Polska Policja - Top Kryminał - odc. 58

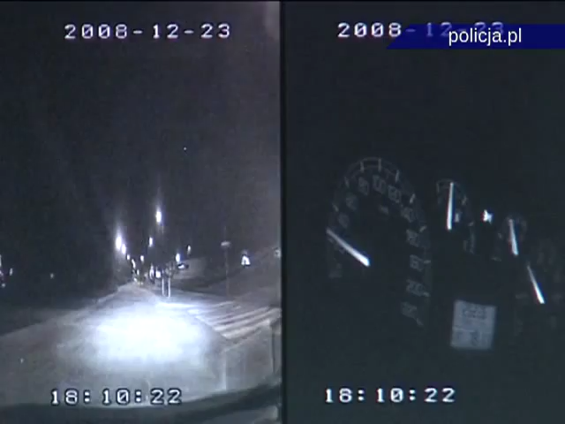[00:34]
Jest to akurat moment, kiedy osoba jętąca tym samochodem zdaje egzamin.
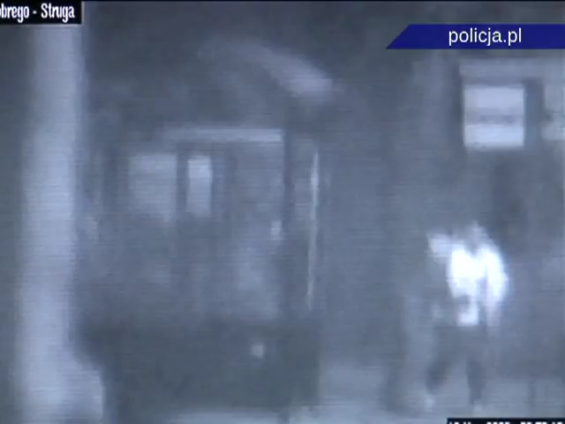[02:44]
Widzimy dwóch młodych mężczyzn. Wygląda na to, że jeden drugiego próbuje obezwładnić, próbuje pobić. Czyżbyśmy mieli do czynienia z próbą jakiegoś przestępstwa? Nie, okazało się, że ten zakapturzony po prostu temu drugiemu w białej kurtce wyrzucił cegłę. Odebrał mu cegłę. Cegła leży w tej chwili na środku jezdni. Ten młody człowiek jednak podnosi z powrotem tę cegłę. Widocznie jednak postanowił ją wykorzystać w jakiś niecny sposób. A operator monitoringu, przewidując tę sytuację, prowadzi go.
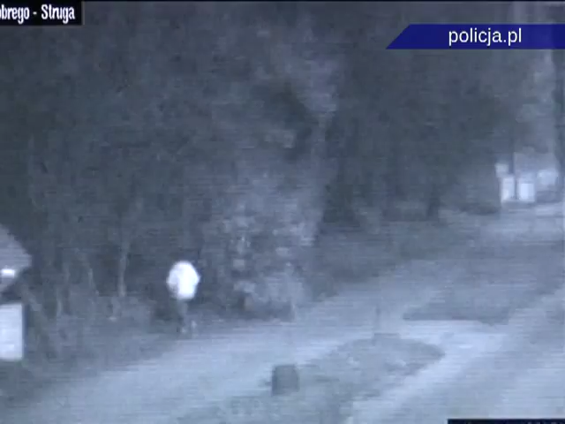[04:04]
że jest w tej chwili w parku w krzakach. Tam obok pojawia się również ten chłopak, ten mężczyzna, który wcześniej usiłował zapobiec zniszczeniu. Właśnie do tego parku podjeżdża radiowóz policyjny naprowadzany przez operatora monitoringu. Podjeżdża również straż miejska i w tej chwili widzimy, że ten młody człowiek odjeżdża w radiowozie.